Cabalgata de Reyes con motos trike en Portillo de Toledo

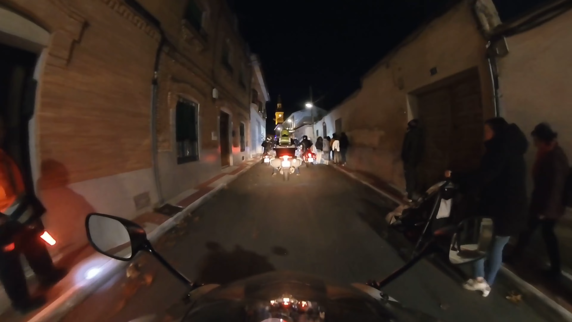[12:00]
Bueno, ahí arriba del plano estáis viendo ya la torre de la iglesia. Entonces, eso quiere decir que nos queda muy poquita cabalgata para acabar
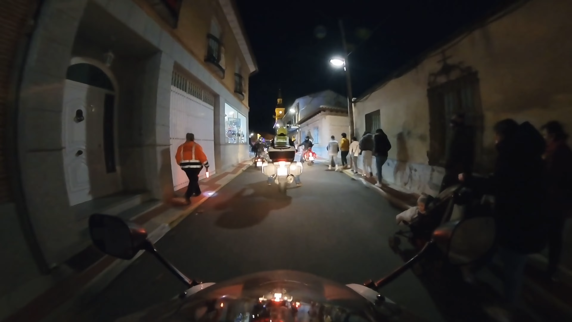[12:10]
este acompañamiento a nuestros queridos Reyes Magos en Portillo de Toledo.